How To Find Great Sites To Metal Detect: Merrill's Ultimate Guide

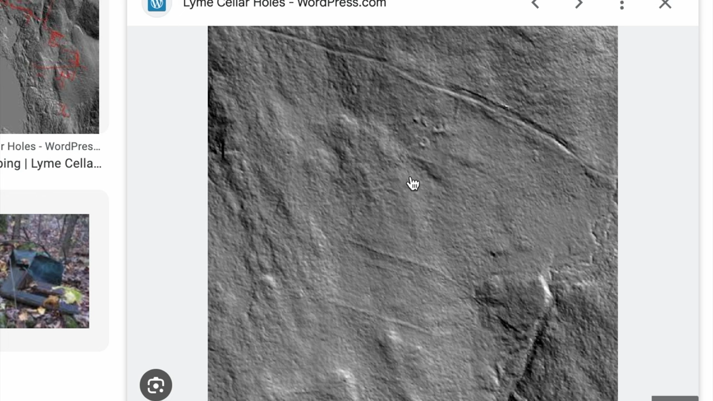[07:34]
and using LIDAR, you could pick out cellar holes, house foundations. You can see where people were.